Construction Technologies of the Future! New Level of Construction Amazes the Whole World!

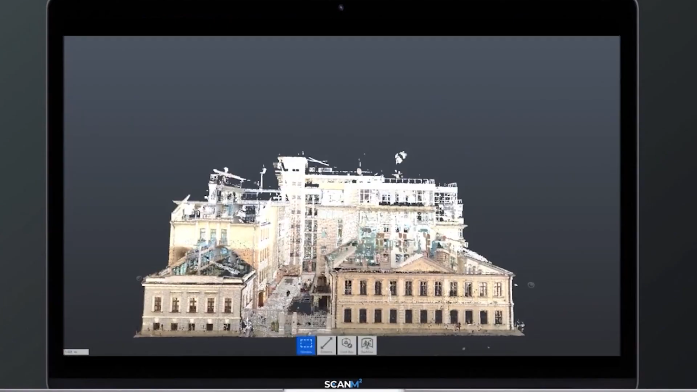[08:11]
They allow for the creation of a full-scale, high-quality 3D model of a space in the shortest possible time.